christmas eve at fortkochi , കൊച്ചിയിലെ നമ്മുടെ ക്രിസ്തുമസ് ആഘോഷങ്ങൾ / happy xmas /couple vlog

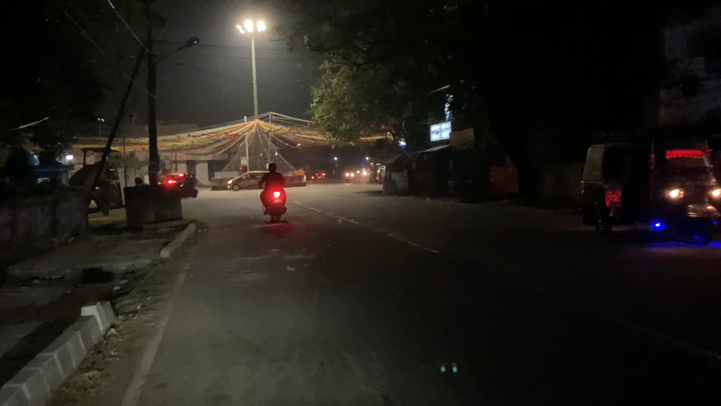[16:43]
ഇത് ഞാൻ വീഡിയോയിൽ കാണിച്ചു തന്നീനി ഷോർട്സില്, കാരണം ഇവിടെ ഫുൾ ലൈറ്റ് ആയിരുന്നു. ഇവിടെ ആ തൂങ്ങി കിടക്കുന്ന സാധനം കണ്ട ലൈറ്റ് ആ ഒരു വീഡിയോ നമ്മൾ ഇതിനകത്ത്